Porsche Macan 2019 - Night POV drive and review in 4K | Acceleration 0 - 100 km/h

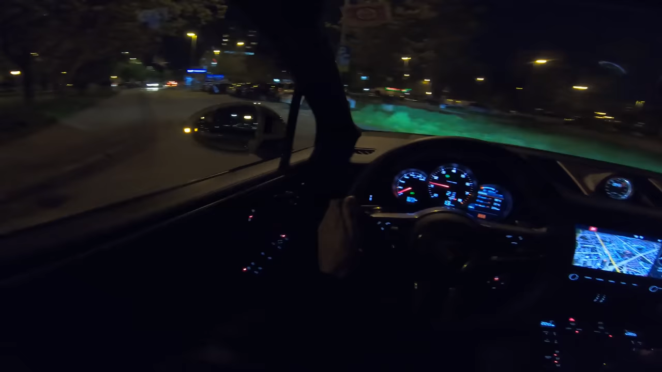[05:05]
blind spot warnings you have lane assist you have adaptive regular although this model doesn't have it for some reason someone didn't expect that option as you can see this road markings are freshly painted
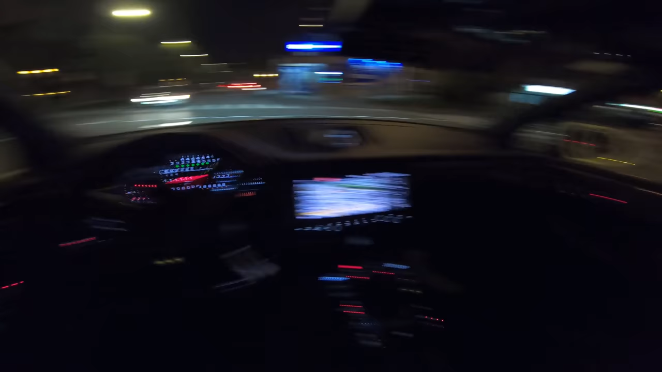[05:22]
as you can see how nice the lights are they're really bright does they are just white illumination
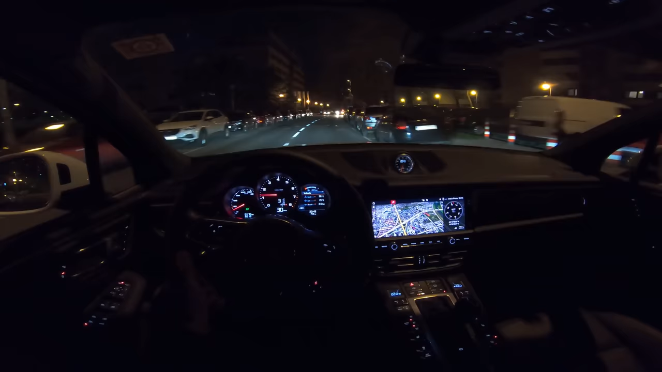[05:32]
they don't have that bluish illumination so but this is good one thing I did notice that I want to say about the infotainment now the infotainment is also new it uses 11 inch screen HD resolution it's super
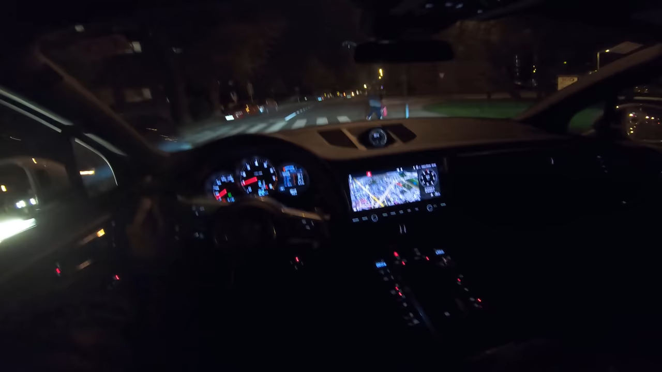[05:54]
great although I wish there was a like a let's say night mode in this case it's using Google Maps and looks like a you know day time mode so but that's just one thing okay so we're driving here going outside the neighborhood and let's just talk about the interior a little bit now there aren't too many changes on this car
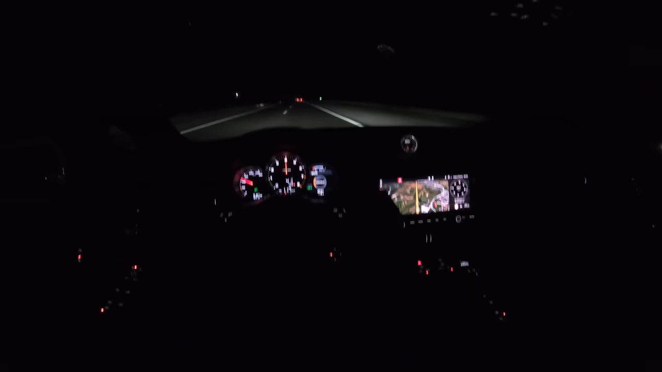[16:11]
all the way to the floor back to normal now if you really want a fast shift on this little dial where you can choose sport and similar you have a button so if you press here you can have sport response so I believe that clutch switches to sport now you need the chrono package for this
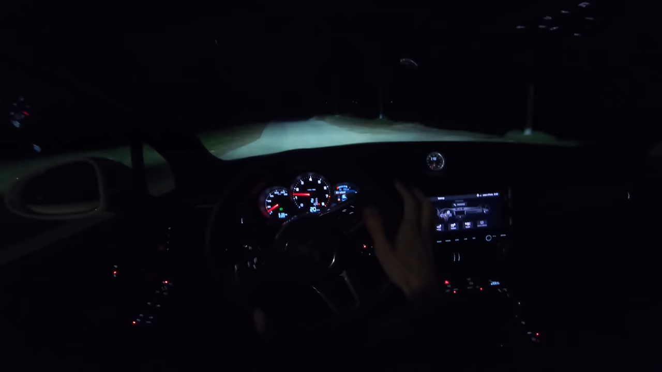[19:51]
because this is the off-road when there's no lights from these no street lights so you can see how the lights good now in person they're more brighter the gopro camera is just not good enough like all the other cameras to pick up this now this is a long beam this is really bright i don't know if you can see i can see all the way to the end of the road now there should be integrated fog lights
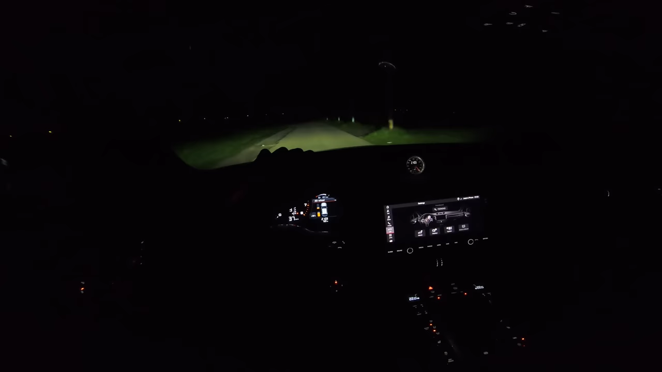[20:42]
now now you have the side fog light when you're turning that's nice i did not notice that in the